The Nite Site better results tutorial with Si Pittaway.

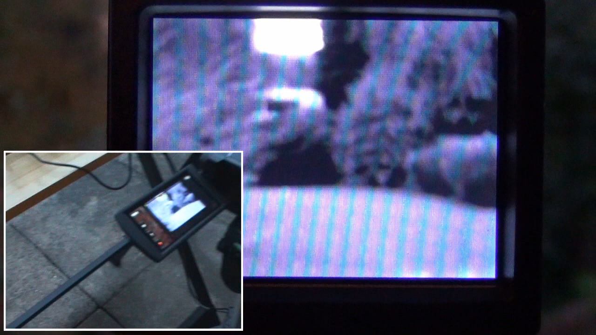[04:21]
you can see the pictures out of focus completely what I'm going to do now then is adjust the actual picture on the on the camera
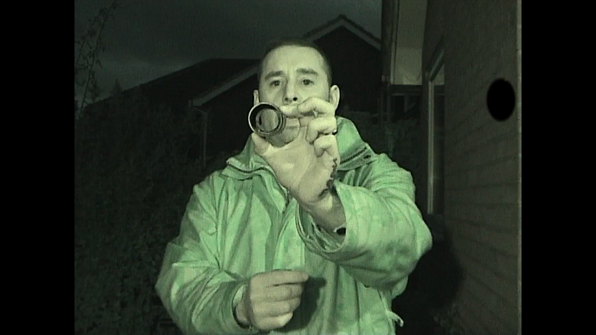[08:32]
is in regards to this scope sleeve now you get two of these all the rubber scoped sleeves when you buy the night sight kit one's to fit a 30mm scope and one's to obviously fit a smaller diametric scope inside I'm going to try and come in without losing focus you can see there's a ring inside there that ring is actually designed and I spoke to Phil at night sight today to go on the back of the scope and to obviously fit snugly with the scope so it keeps the actual rubber sleeve
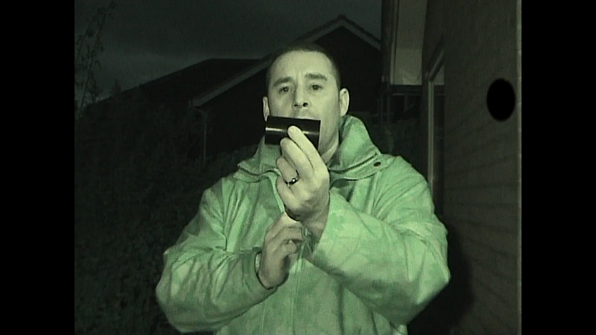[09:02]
level but it's only there also as a guide so you don't push it on too far because these cameras and these sleeves work to an eye relief per scope now each scope might be slightly different and this is a problem what I think some people might be getting when they're using the night sights to get and they're losing distance and clarity now what I can tell you is with this with the two units I've got if I was to shove that onto the back of my HW100 now until it meets the rubber stop
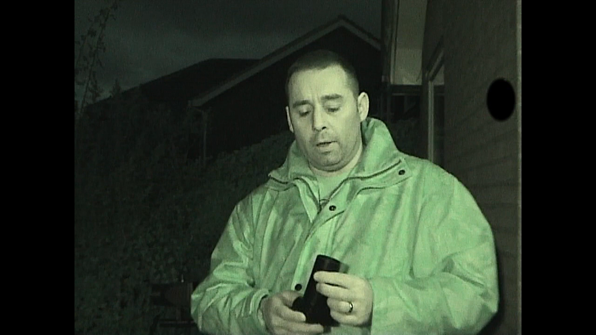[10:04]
and I'll show you the NS50 if I was to do the same with the NS50 push it all the way on then I only get instead of having a square screen and a full picture with a circle in the middle all I get is a tiny tiny circle and it's all lazy around the edges and it does reduce the actual distance and the actual picture quality probably down to 30 yards maximum using the NS50 and I noticed this yesterday before I went out and filmed the actual test
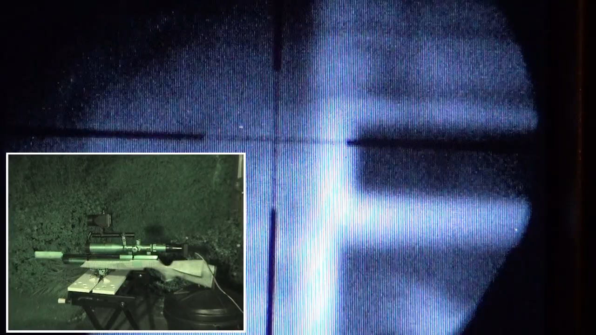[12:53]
right what you're looking at now is an out of focus both for crosshairs and picture at a church at like I say 55 meters now I'm going to demonstrate now what I talked about in regards to the crosshairs but first of all if you've got a parallax adjustable scope like I have when I'm actually going out and thinking about a range I'm going to shoot so let's say for this distance 55 meters from where I am I turn the scope up to full magnification which it is at the minute on times 12
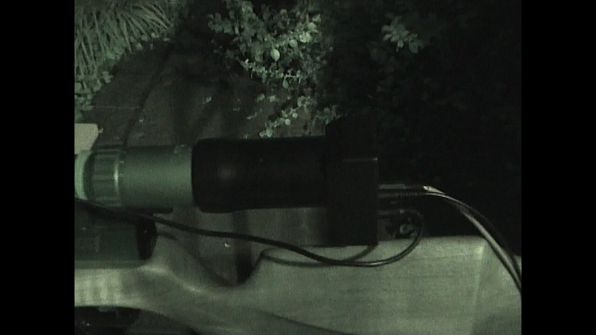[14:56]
improve the picture now just to show you that it is
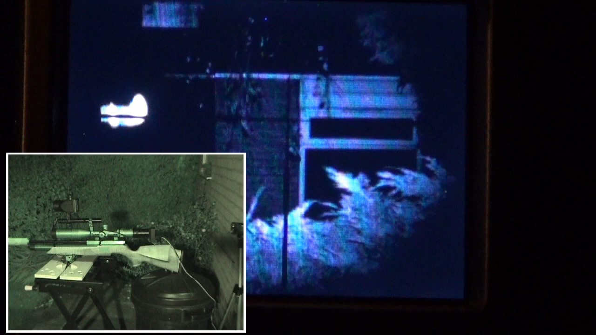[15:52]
now it's recording what you will see is even on full power it is quite it is quite dull especially in the actual camera itself actually on the LCD screen it is a little bit brighter but still not as good as I'd want to so even when it's not set up correctly it's still
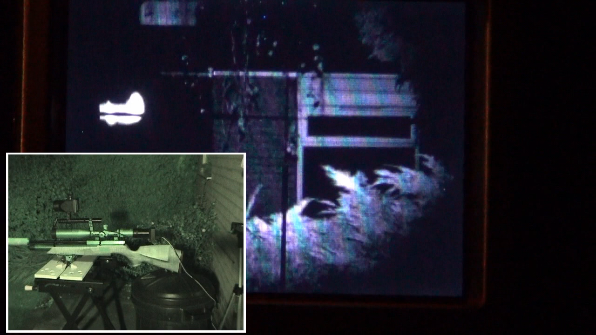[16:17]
seeing the church what I will do now though is I'm going to hold the scope and I'm going to move it back
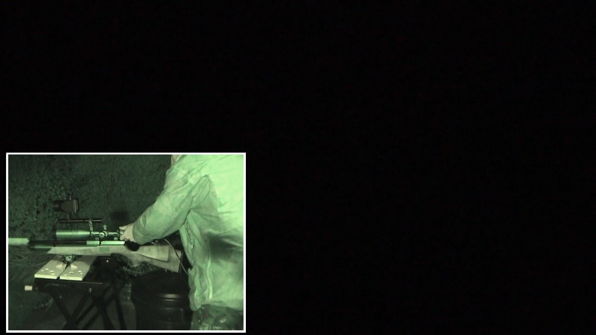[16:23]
and hopefully unless my arm's in the way which probably will be
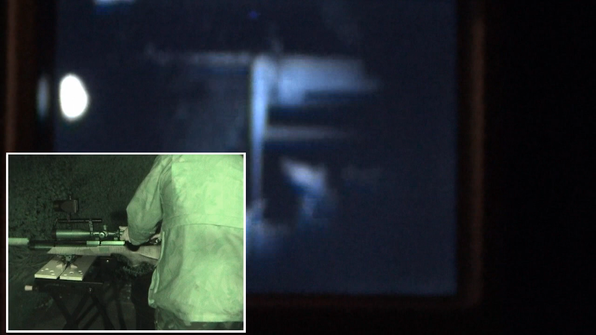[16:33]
you'll be able to see it get brighter there at that location there and again I'll just move it a little bit more
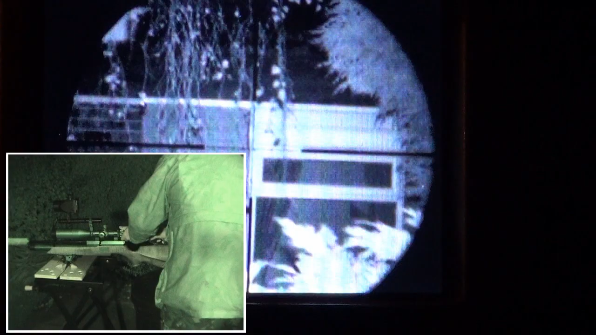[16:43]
just keep playing with it until you get it into a position like so now what we've got as I've explained to you is a full picture and that is very very clear especially on the actual unit LCD screen and that's just by pulling it back so I will now bring this camera
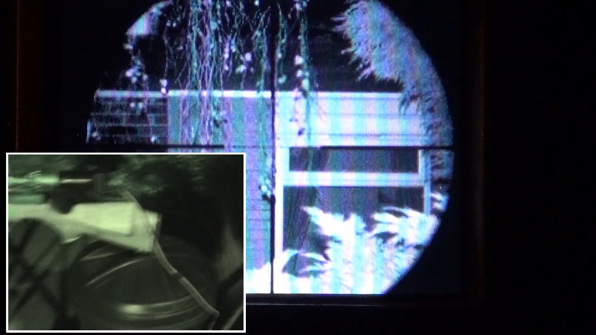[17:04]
back over and you can see it's only probably been two eighths of an inch I've had to move it back but it's actually made a massive difference
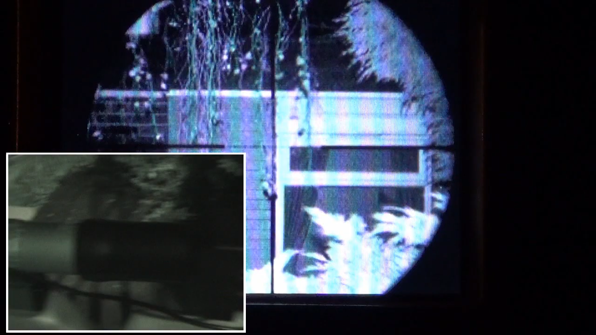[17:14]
actually on the picture and I'll just see if I can get a shot
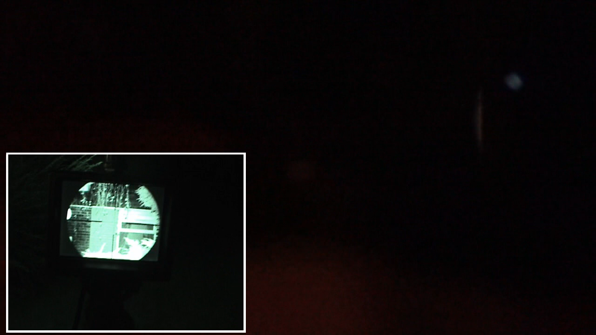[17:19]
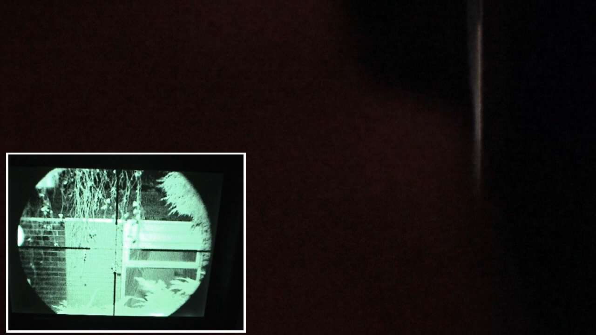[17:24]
through this camera in night night shot mode there
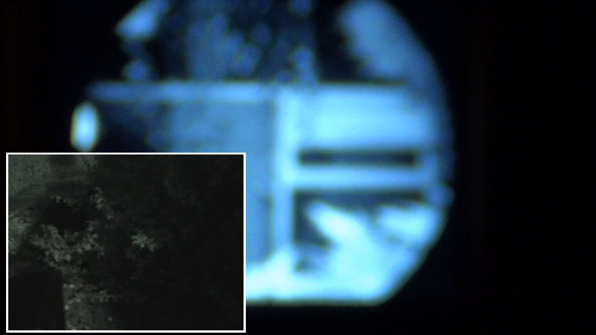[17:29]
and that little bit of difference there made all the difference in the picture